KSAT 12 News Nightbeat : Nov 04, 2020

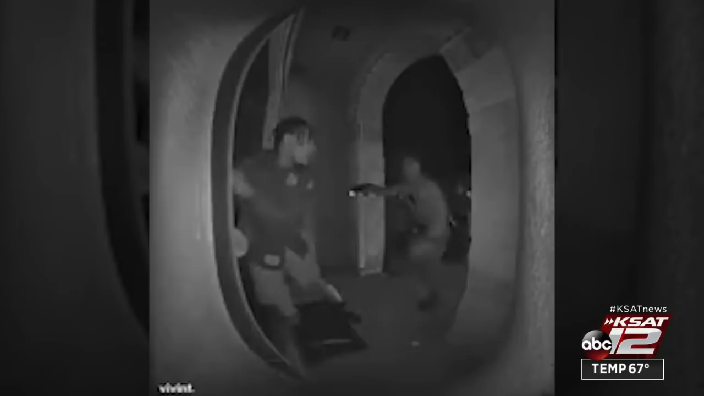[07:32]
18-year-old Zaki Rayford screaming for his father as shirts police arrest him outside his family's home off Kiana Place Monday. The video was released to KSAT's defenders by Rayford's family. In one video, Rayford is seen getting out of the vehicle with his hands in the air before he runs to the door. A second video shows Rayford calling for his dad before police tackle him to the ground.
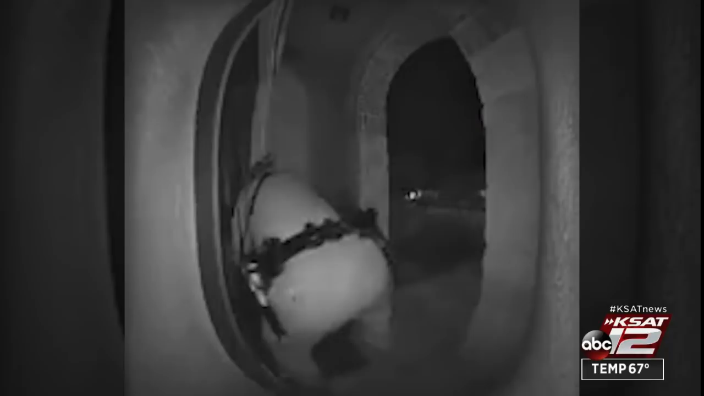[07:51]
In the video, police are heard telling Rayford that he was under arrest and to stop resisting. One police officer is seen using a taser. Another is then seen kicking the teen as he lays on the ground screaming. The door opens and police are heard telling Rayford's family that he was under arrest after he ran. Rayford's family confronts the police officer's use of force before one says.
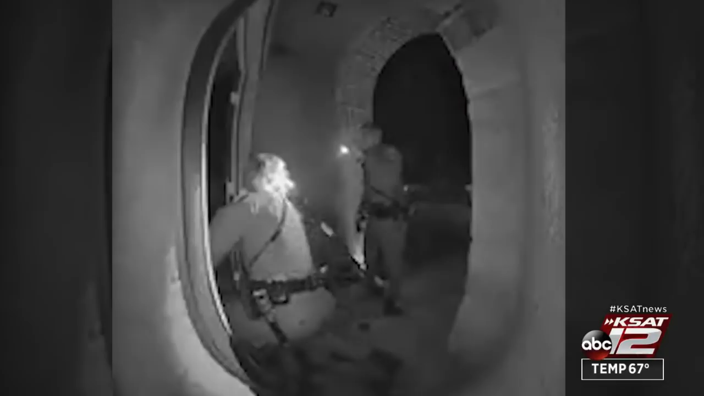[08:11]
You better relax, you're going to get it next. I promise you, you will. The video then ends. Police say they attempted to stop him after he drove through a red light.